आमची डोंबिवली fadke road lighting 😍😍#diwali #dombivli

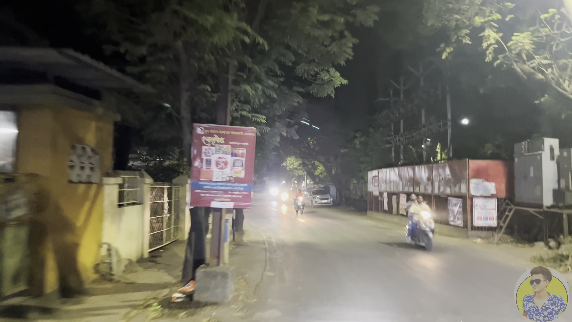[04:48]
आम्ही बघू शकता घरात बसून. घरात बसून तुम्ही बघू शकता लाईटिंग किती मस्त.
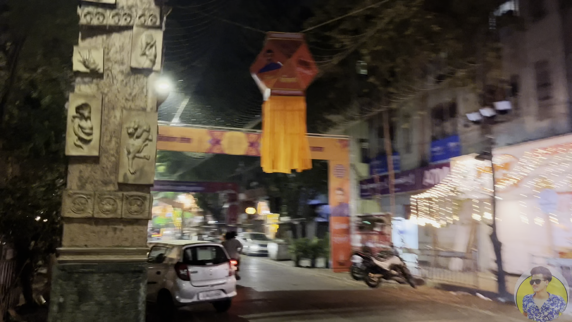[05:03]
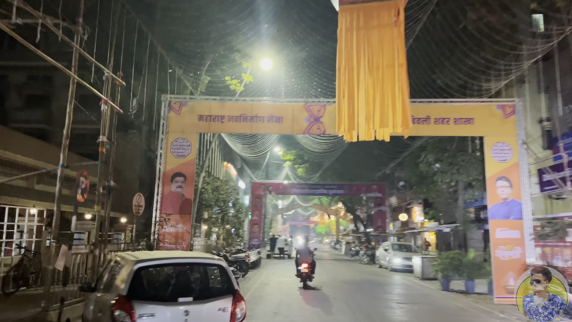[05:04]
गाइस ही फक्त लाइट बंद केले पुढची लाइट चालू आहे